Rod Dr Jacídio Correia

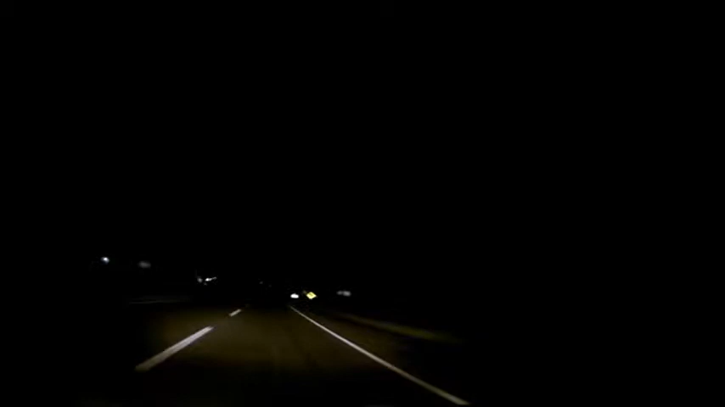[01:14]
Cambé e Londrina, a nossa equipe estará coletando algumas placas aqui para auxiliar e colocar no vídeo. Bom, aqui estamos bem na divisa entre Cambé e Londrina. Acho que não tem nenhum segredo, ok, galera? Não sei se vocês estão visualizando a placa agora, né, ali. Aqui é só seguir reto, né? Tem saída a um, a dois, ignore cada uma delas e só seguir reto, beleza?
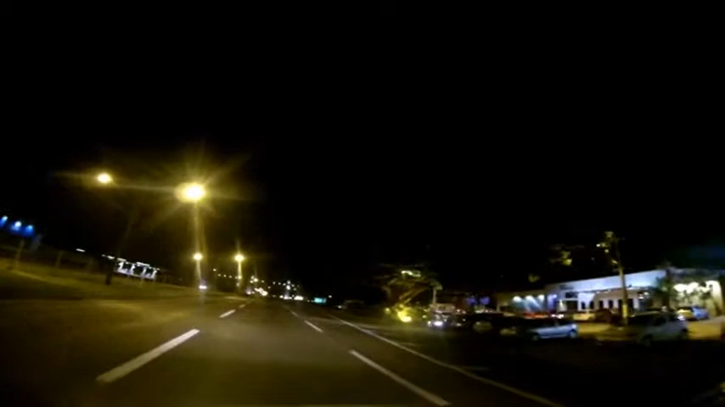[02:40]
Bom, vamos dar uma paradinha aqui, ó, chegando no Parque Exposições Governador Neibraga, aqui, aqui nós temos uma torre bem bonitinha aqui, bifé planal, exposição, logo aqui, ó, não sei se conseguem visualizar aí no vídeo, ó, é um lugar super bacana. Aqui, visualizem aí, aqui já é Londrina, ok? Passando pela exposição.
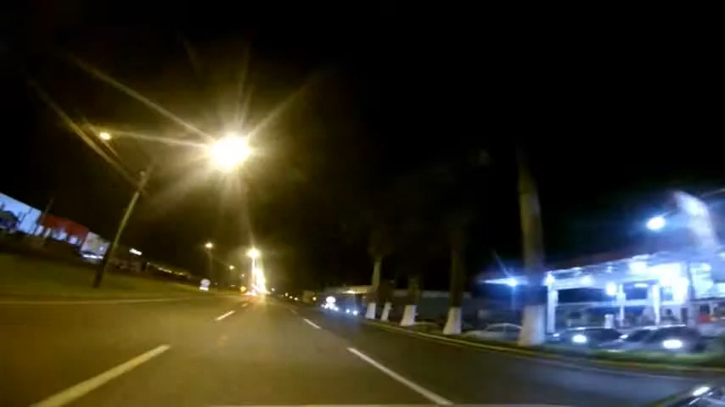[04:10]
não tá longe, não. Então galera, estamos passando por essa placa, aqui temos uma bifurcação, na qual você tem que manter o sentido do lado esquerdo, porque do lado direito ela entra no BR-369, na qual vamos ao sentido de São Paulo, e nós teremos aqui, então fiquem espertos, no sentido esquerdo, em direção ao centro de Londrina.
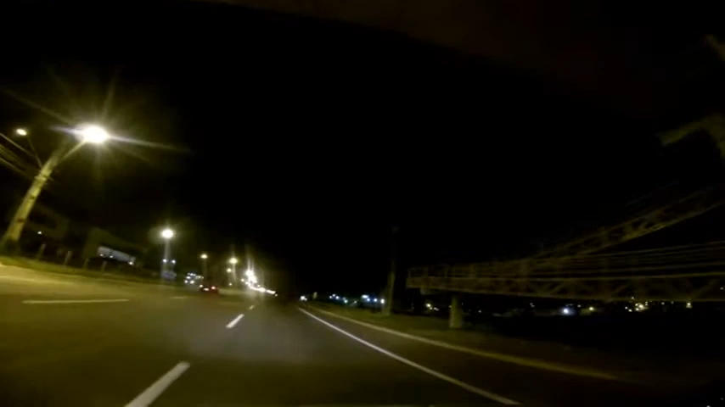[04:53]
bom galera, é isso aqui, estamos passando mufato agora, então, no sentido do lado direito, exatamente aqui, eu vou bem devagarzinho, se vocês conseguem visualizar a placa aqui, sentido Avenida Tiradentes, ok? Do lado esquerdo, a Avenida Tiradentes, nós, a partir daqui, provavelmente, já é mais que metade do caminho andado, ok?
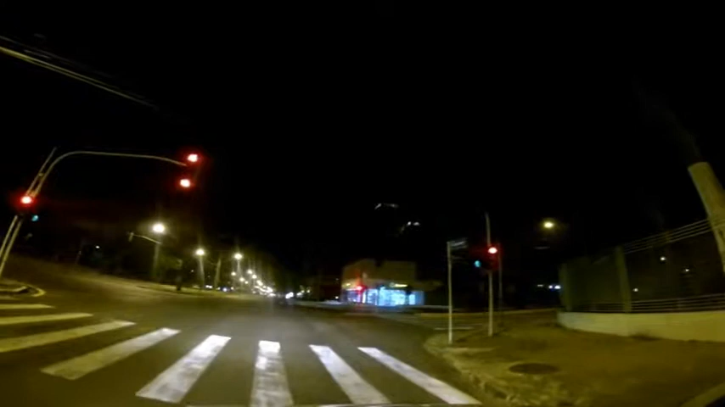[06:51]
Vamos passar pela Avenida Maringá Tem uma placa aqui Que vocês conseguem visualizar no vídeo Mas é só seguir reto Só seguir reto aqui na Avenida Tiradentes Acabamos de passar Pela Avenida Maringá Aqui O Cicred aqui ao lado Twin Towers aqui Logo a frente também temos O supermercado Atacadão, ok? Atacadão E meu, não tem segredo Passando Atacadão Praticamente estávamos a duas quadras Ó, o Atacadão aqui Tá vendo aí no vídeo galera?
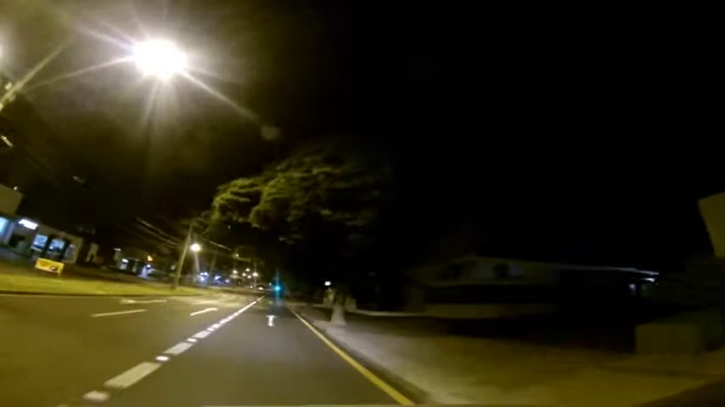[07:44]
passamos pela missão E meu, chegamos exatamente A casa de encontro Só fica esperto pra virar a direita agora, ok? Virar a direita Esse murão amarelo Já é a nossa casa de encontro Virando a direita Não tem segredo Virando a direita É esse murão amarelo Já observamos aqui a entradinha Ok galera?
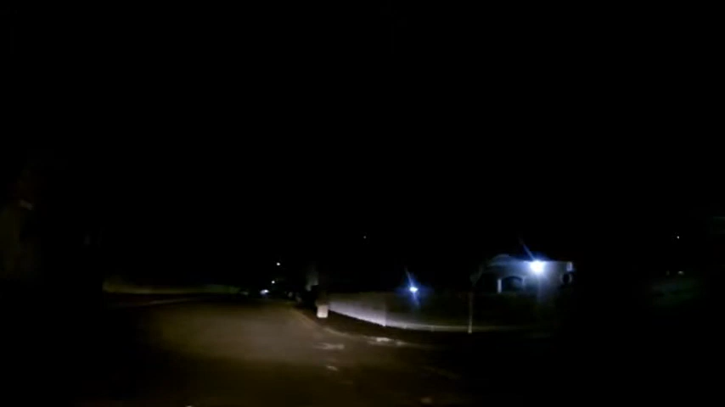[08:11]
Temos uma entrada aqui Uma guarita Eu até vou parar o carro aqui E nesse Nesse portão aqui, ok?